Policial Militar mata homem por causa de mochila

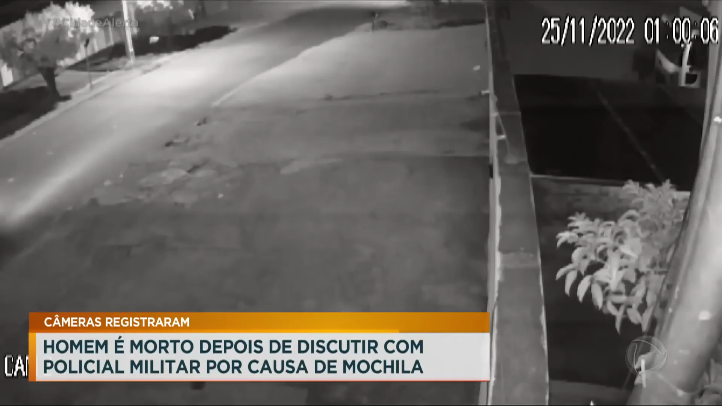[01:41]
teria ido atrás do policial e o crime teria acontecido. Essas imagens mostram o momento em que o carro que Rui Barbosa estava desce pela rua e sobe na calçada. A vítima estava lá dentro.